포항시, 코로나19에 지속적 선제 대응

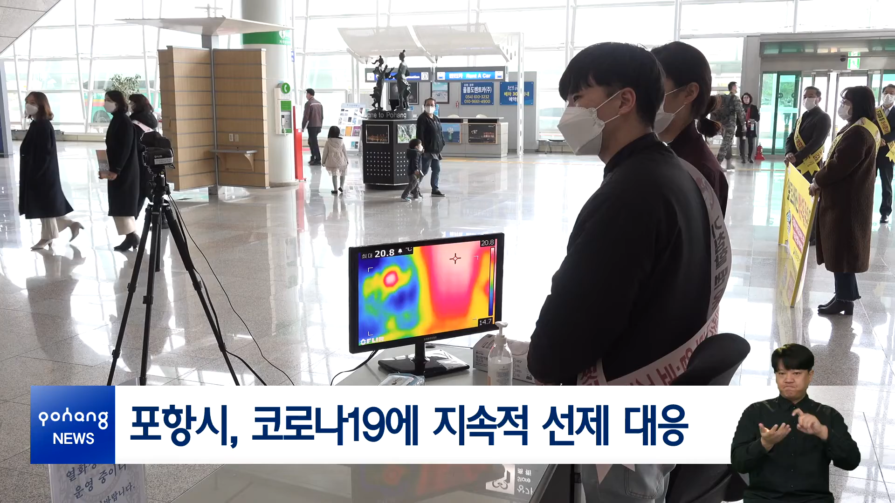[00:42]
포항공항 등에 손소독제를 비치하고 열화상 카메라를 설치해 방문객의 발열 유무를 체크하고 있습니다.